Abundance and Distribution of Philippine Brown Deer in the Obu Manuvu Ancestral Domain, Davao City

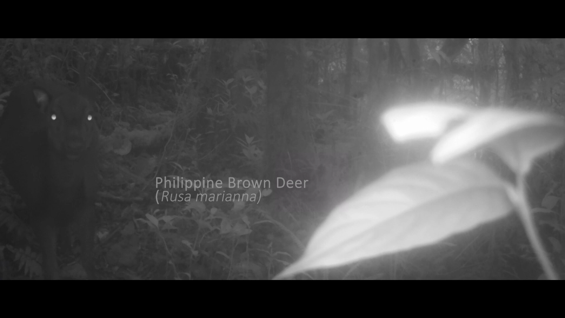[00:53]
It is an endangered, nocturnal mammal endemic in the Philippines.
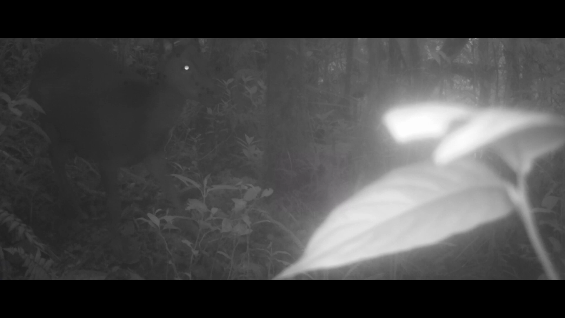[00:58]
The deer is among the few large herbivores that forage the Philippine forests